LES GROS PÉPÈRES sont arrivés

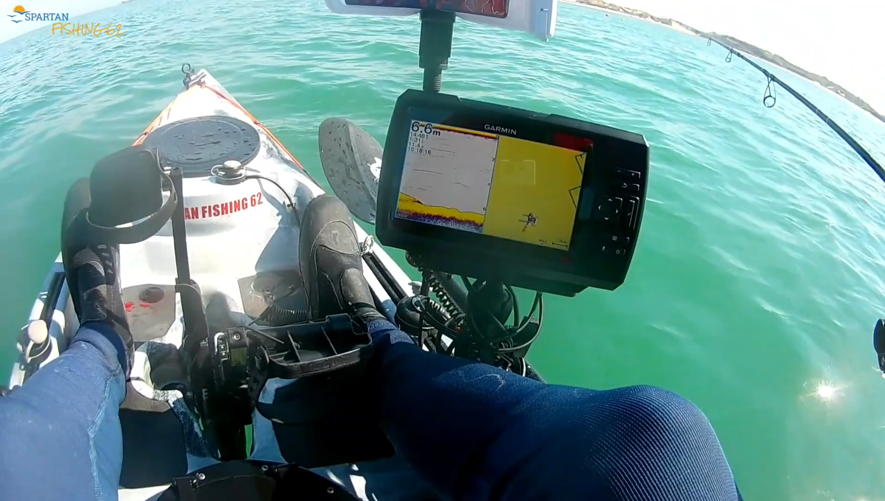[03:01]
je viens de passer sur un petit descendant avec une petite tête de roche. Donc généralement le bar est présent ici, hein, donc c'est ce qu'il faut repérer au fait. Hein. Les petites têtes de roche, hein, généralement les bars sont cachés là en dessous. Généralement vous mettez, il y a de la roche, hein, généralement c'est payant, hein, vous allez faire du bar.
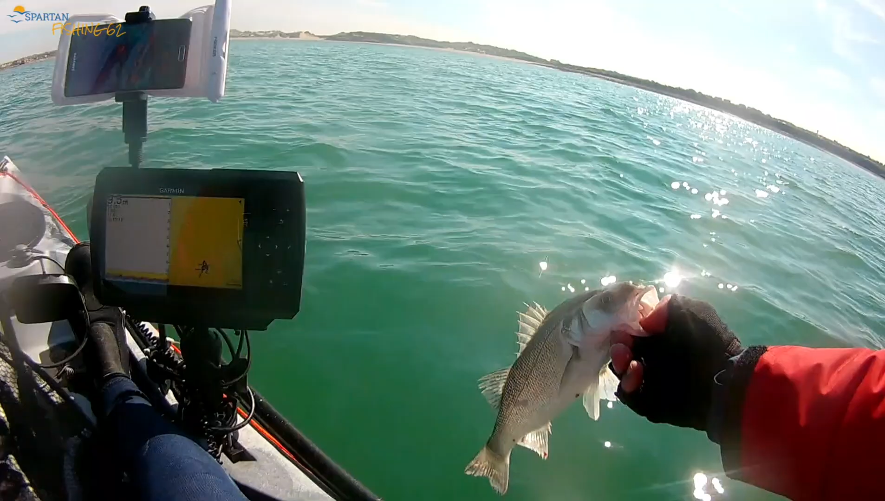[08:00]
Allez. Allez. Allez, il est reparti.